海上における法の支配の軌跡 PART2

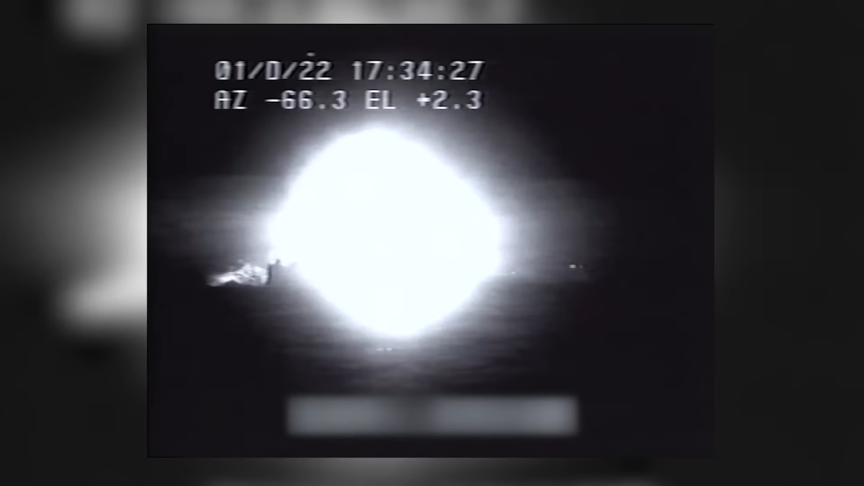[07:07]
さらに、この逃走中、工作船乗組員は、海面へ何者かを投げ捨てていました。
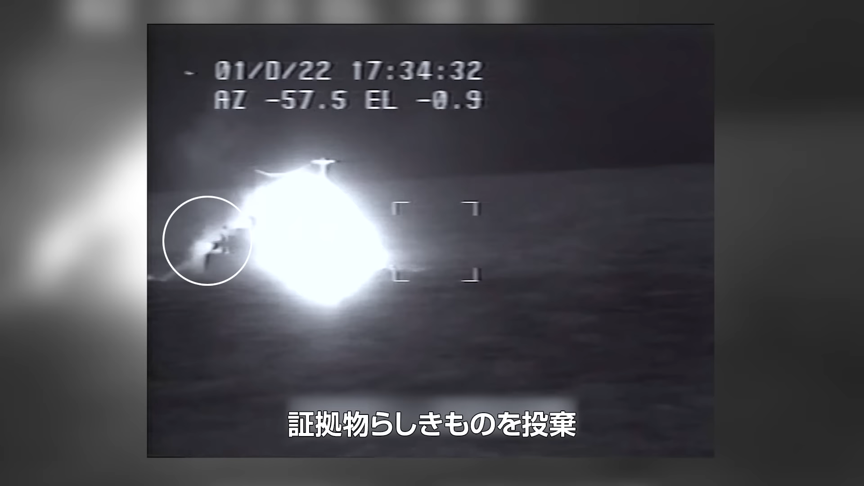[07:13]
それは、この事件を解く重要な鍵であったと考えられます。
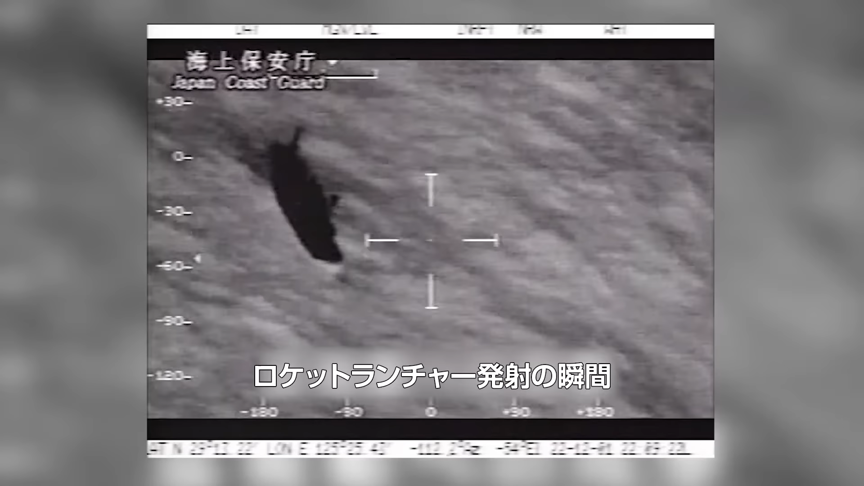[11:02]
また、事件後のビデオ解析で、ロケットランチャーの発射も確認されました。
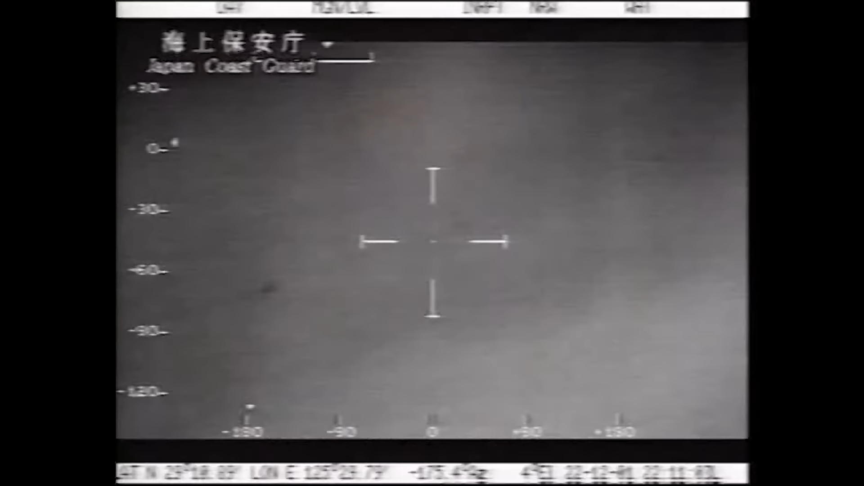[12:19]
この爆発による沈没は、
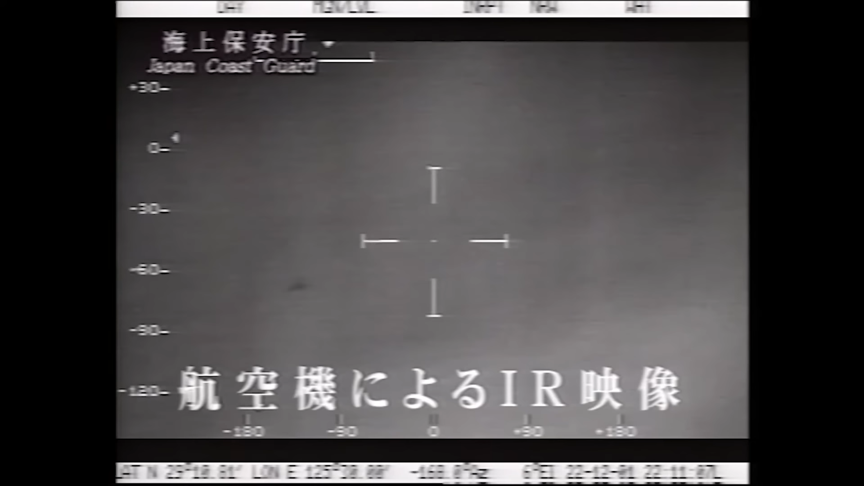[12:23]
航空機から撮影したビデオが捉えていたこと、そして、自爆であることも、事件後の捜査で明らかになりました。